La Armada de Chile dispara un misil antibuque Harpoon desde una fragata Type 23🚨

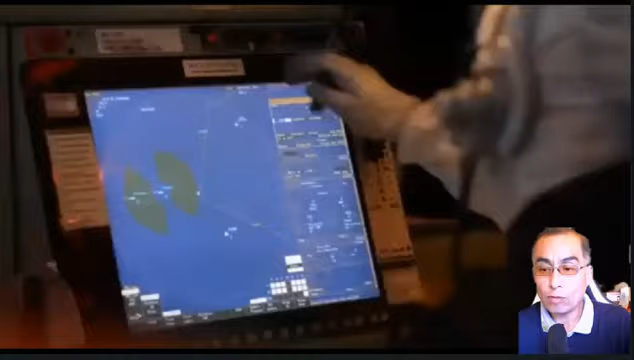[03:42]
Un sistema de control de fuego ANS-SW-Y, que permite programas de varios puntos de paso de trayectoria de vuelo del misil antes de ser disparado.